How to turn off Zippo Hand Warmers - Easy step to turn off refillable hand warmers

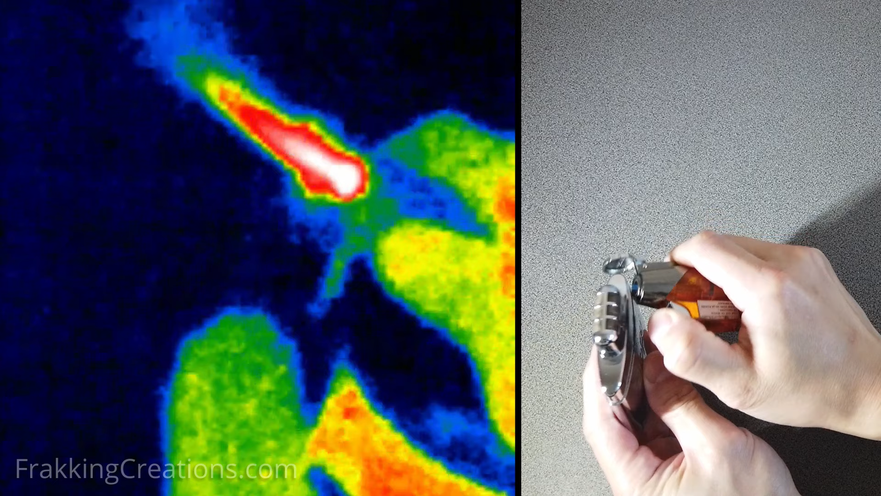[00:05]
But for those that are new to them, you may be reluctant or hesitant to buy them because they use lighter fluid and cannot be turned off.
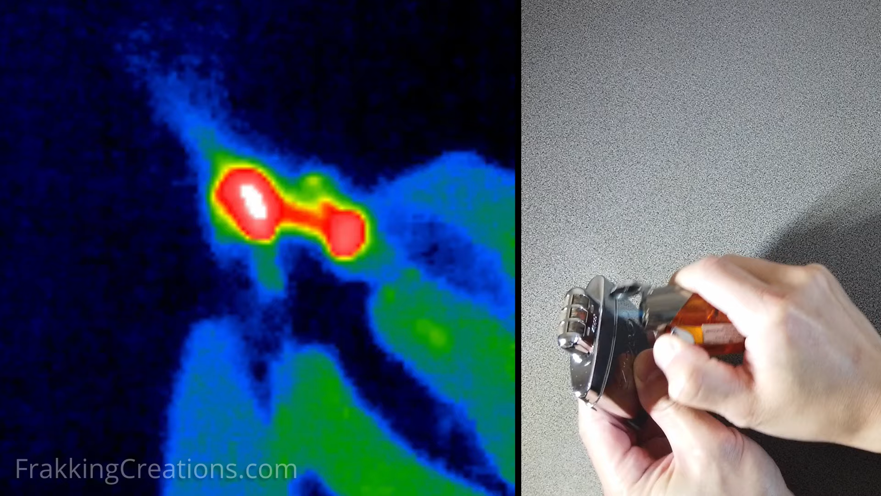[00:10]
Or at least that's what we've been told.
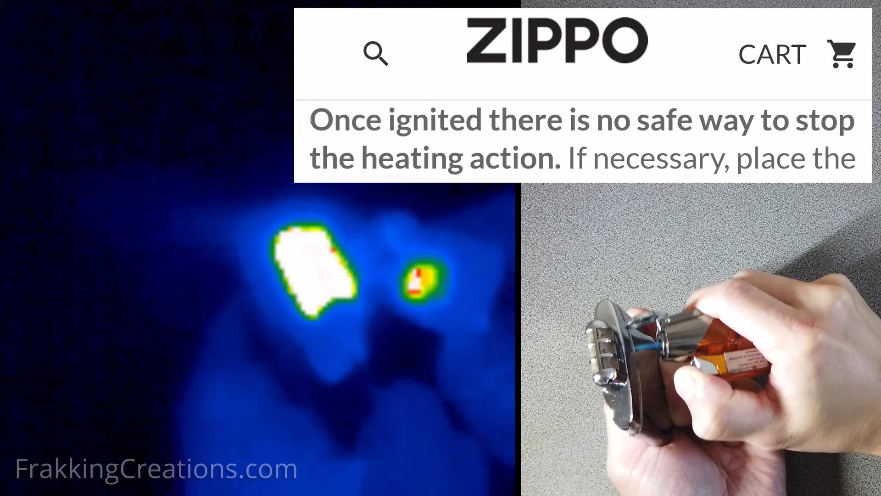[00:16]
Even Zippo's website mentions that, once ignited, there is no safe way to stop the heating action.